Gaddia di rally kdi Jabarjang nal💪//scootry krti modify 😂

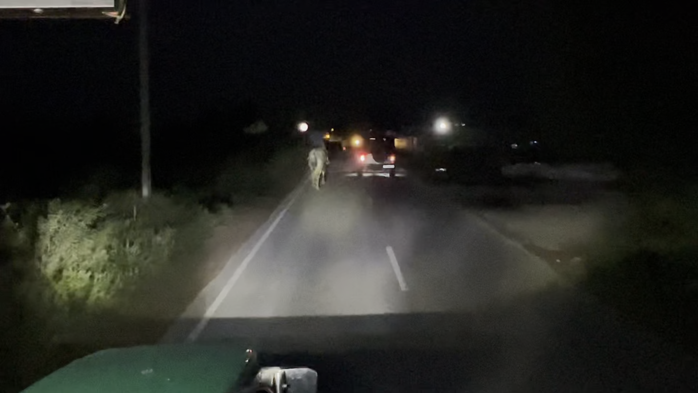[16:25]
ਹੌਲੀ ਹੌਲੀ ਜਾਊ ਉਹ ਕਿਉਂਕਿ ਬਾ ਹੁਣ ਤਾਂ ਘਰੇ ਜਾਣਾ ਅਤੇ ਟਰੈਕਟਰ 'ਤੇ ਆਪਾਂ ਬਾਕੀ
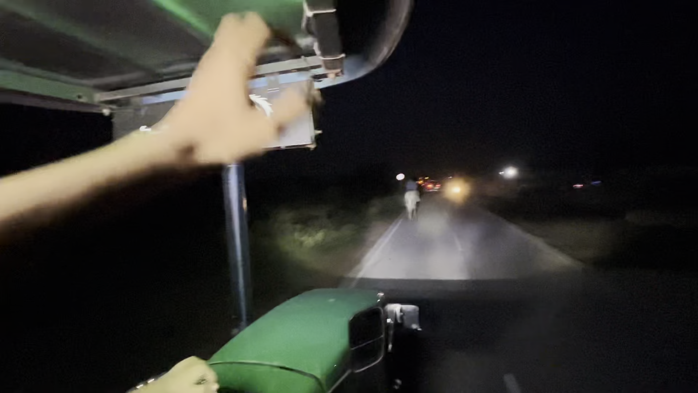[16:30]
ਗੱਡੀਆਂ ਸਾਰੀਆਂ ਮੂਹਰੇ ਚੱਲੀਆਂ ਗਈਆਂ ਪੂਰਾ ਐਨ ਸਿਰਾ ਕਰਾ ਦਾ ਅੱਜ ਦਾ ਬਾ ਹੁਣ ਘਰੇ ਪਹੁੰਚ ਕੇ ਮਿਲਦੇ ਸਾਰਿਆਂ ਨੂੰ